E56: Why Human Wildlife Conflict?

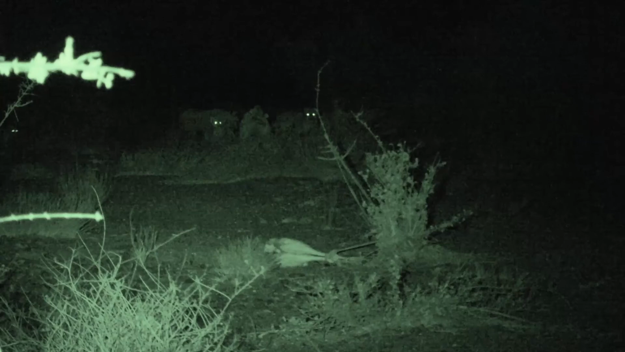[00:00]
The lions generally at night are fearless. That's their time. It's the time that they rule. But what was amazing last night is that the behaviour of the lions were completely different. They had clearly been exposed to some really traumatic event related to human-wildlife conflict, I do believe.